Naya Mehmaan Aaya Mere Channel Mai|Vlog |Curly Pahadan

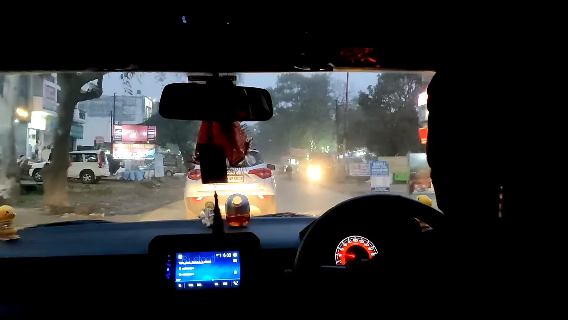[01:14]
धीरा हो गया है, पता नहीं लेट होती है अभी रेलवे स्टेशन में, शायद मुझे ऐसा लग रहा है। थोड़ी देर पहले पहुंचेंगे तो सही रहेगा। पहुंच जाएगी, मतलब पैसे वाले पहले पहुंच गए थे।
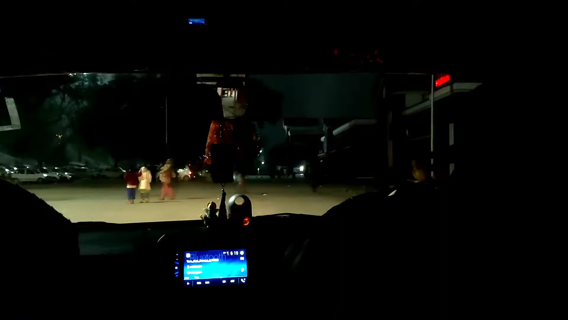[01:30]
पहुंच गए हैं अभी, फ्रेंड्स लोग प्लेटफॉर्म टिकट ले रहे हैं, बहुत ज़रूरी है अंदर जाने के लिए, नहीं तो कभी कभी चेक भी हो जाता है। तो वेट करेंगे अभी, थोड़ा सा वेट कर रहे हैं।